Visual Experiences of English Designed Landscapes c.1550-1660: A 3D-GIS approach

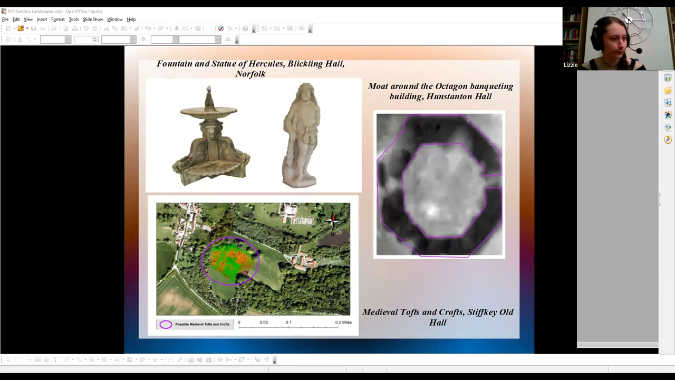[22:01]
Beyond the immediate estate, there are also remains in the wider landscape worth including, such as these remains of medieval tofts and crofts, which are essentially housing, that can be seen on aerial photography and LiDAR. So, after compiling all the data available, I extracted all the data within GIS,